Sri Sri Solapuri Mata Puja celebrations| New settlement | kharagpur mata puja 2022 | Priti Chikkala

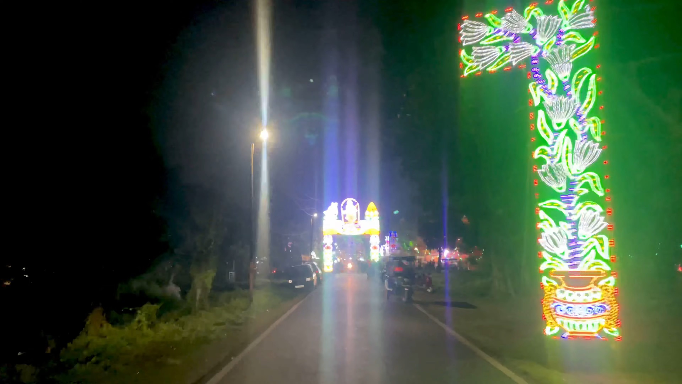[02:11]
So every area has a main temple where they can keep it. And as you can see, we are almost at the temple.